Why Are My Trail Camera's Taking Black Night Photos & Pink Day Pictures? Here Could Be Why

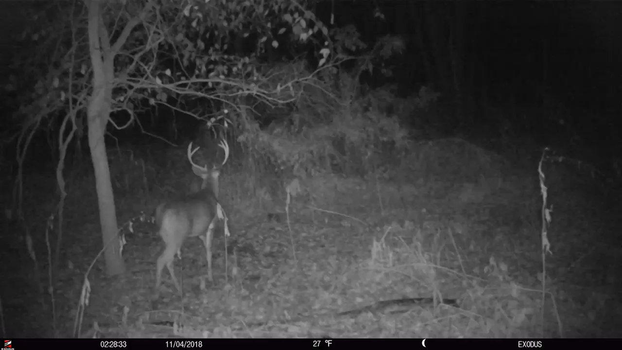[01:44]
And that's, that's how they got their trade name, I guess, invisible flash, black flash, no glow, whatever you want to call them. That's a 940 nanometer wavelength
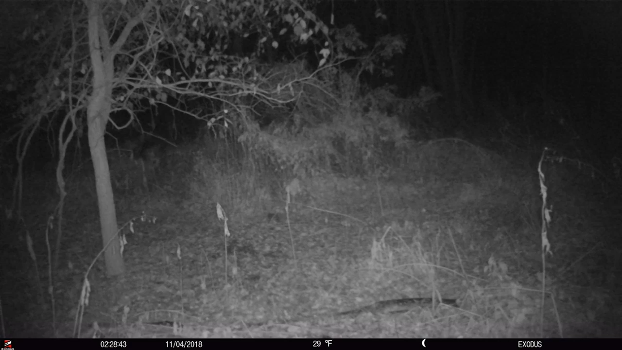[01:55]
of flash that the camera's putting out. But to capture that light, the camera, if it's a single lens camera,